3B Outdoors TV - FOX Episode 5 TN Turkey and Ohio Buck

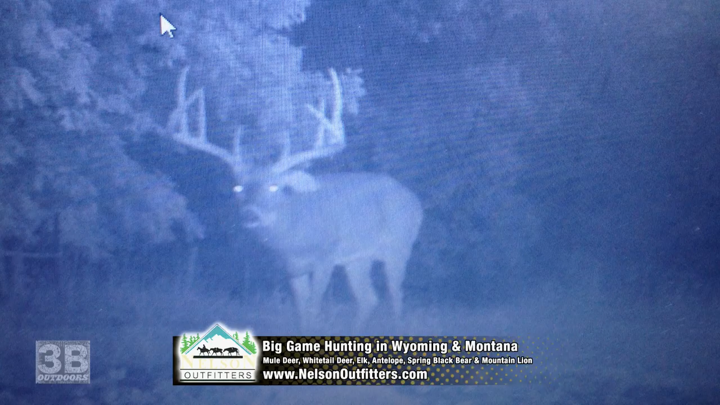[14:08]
Sometime around August, I started getting trail camera pictures of this deer, and immediately I knew who he was.